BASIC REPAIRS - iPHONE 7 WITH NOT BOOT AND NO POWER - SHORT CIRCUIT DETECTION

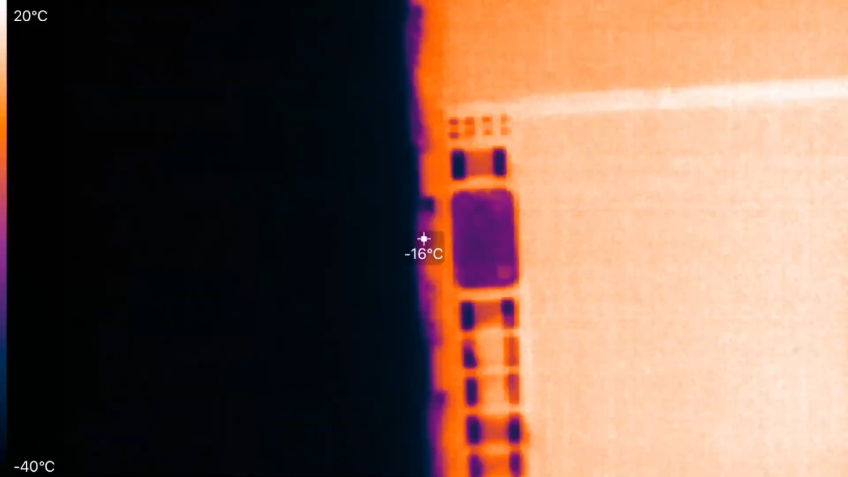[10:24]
On screen: spot -16°C, scale top 20°C, scale bottom -40°C
And next beside to the baseband.
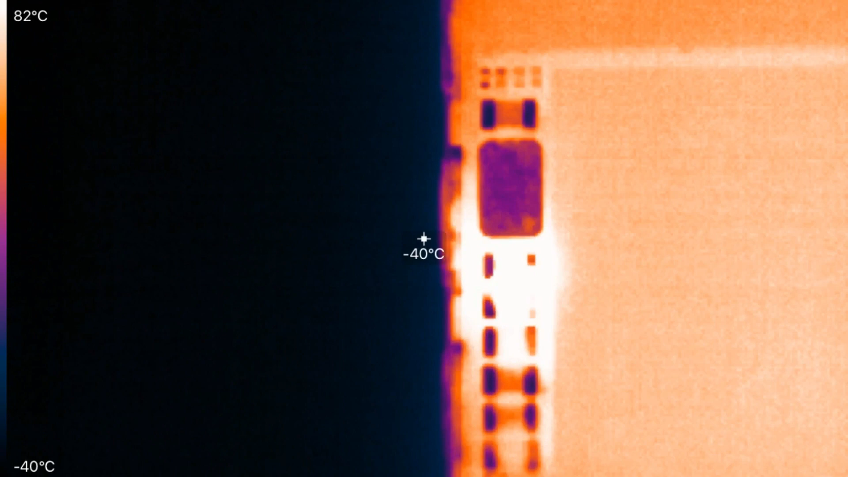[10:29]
On screen: spot -40°C, scale top 82°C, scale bottom -40°C
I often saw these VCC main shorts related to caps. Next beside to the baseband.